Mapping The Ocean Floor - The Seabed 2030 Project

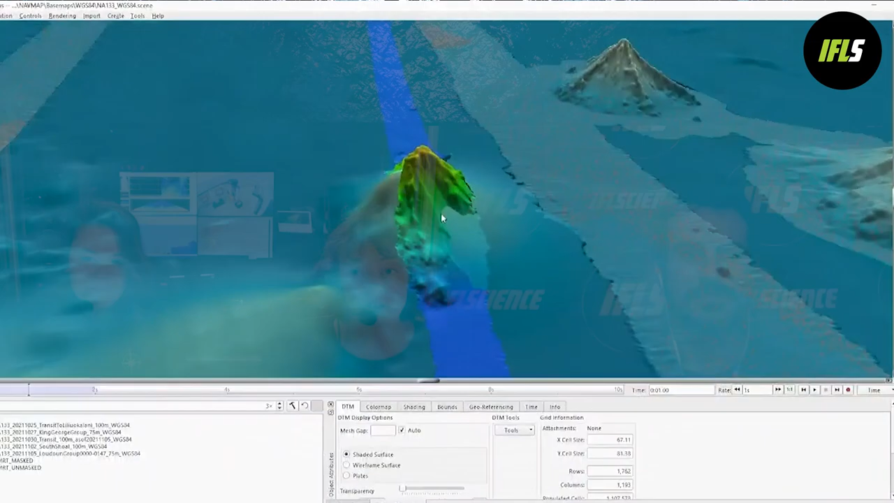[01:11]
often also a mapping watchstander or navigator depending on the type of expedition we're doing and this expedition that we're on right now is all mapping. We've been mapping for a couple weeks out in the northwest Hawaiian Islands
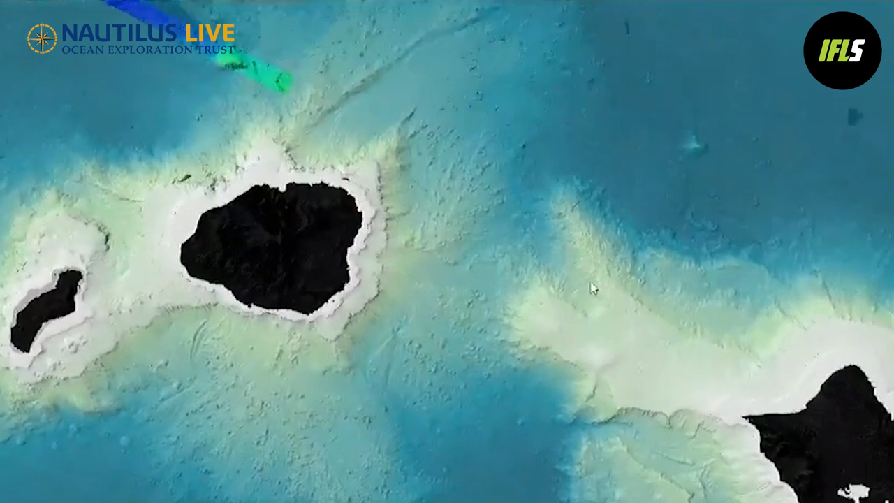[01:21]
and we as an organization this we are doing specific
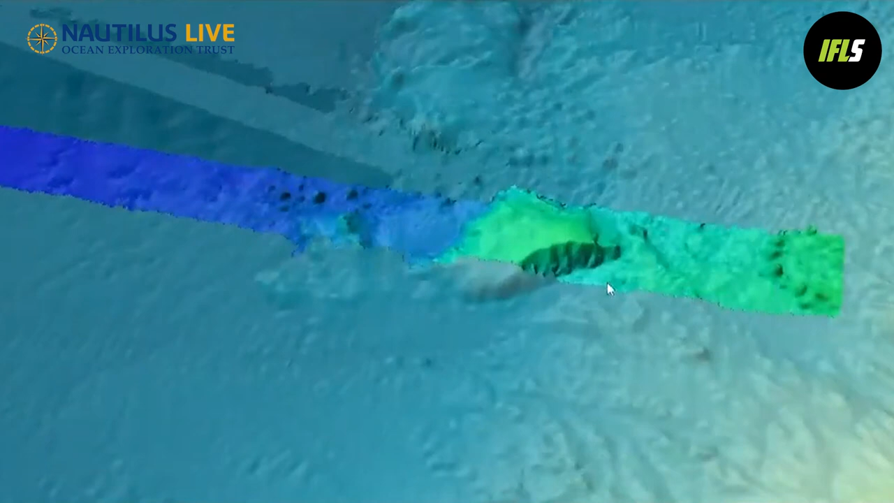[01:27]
mapping mapping on requests of national the marine national monuments to map
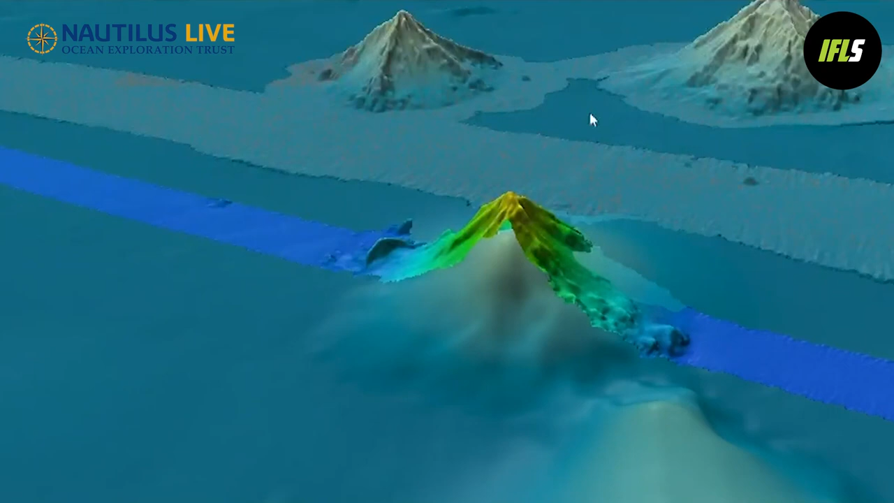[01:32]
seamounts that are within the monument but also we've gone outside of the monument and done some mapping as well and while the project is based around this request by the monument
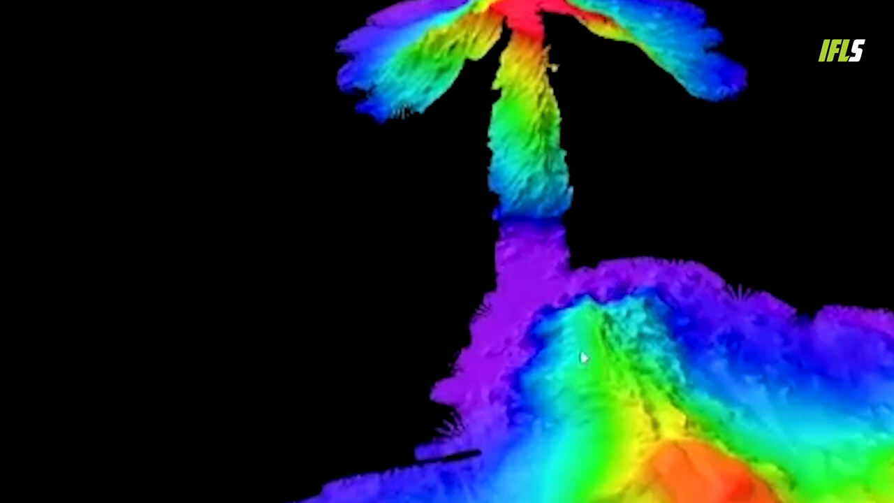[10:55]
is the the kind of detail we want to see before we send rovs down so in addition to just adding
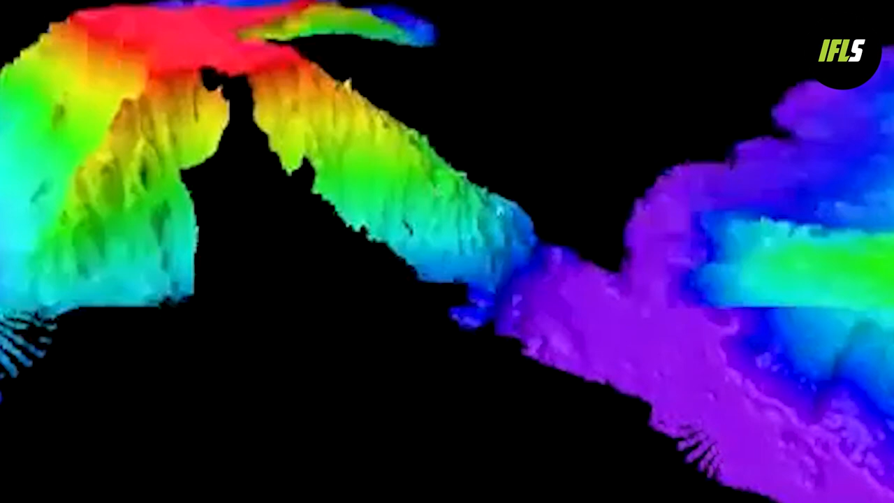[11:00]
to the global data model which could be used for everything from climate models to anything
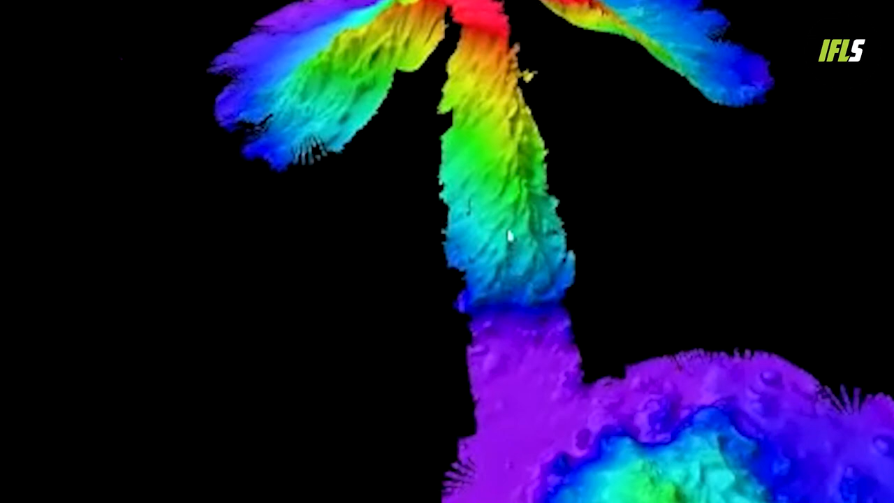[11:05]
deciding what a good fishing ground will be um we also will use these maps to decide
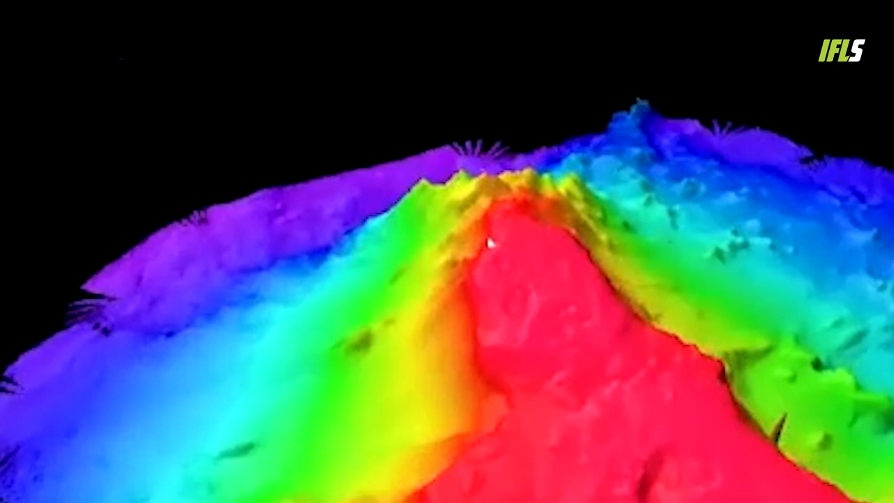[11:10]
where to put the rovs down um safely so we always map over an area uh before we before we deploy the vehicles and know the slopes know a good place to land know
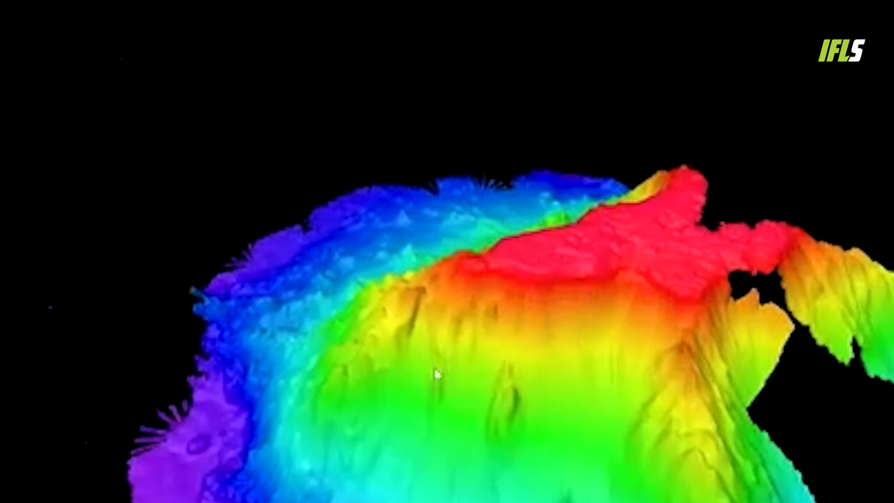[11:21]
where we have to be cautious all of that and what's most likely to be interesting because everybody wants to see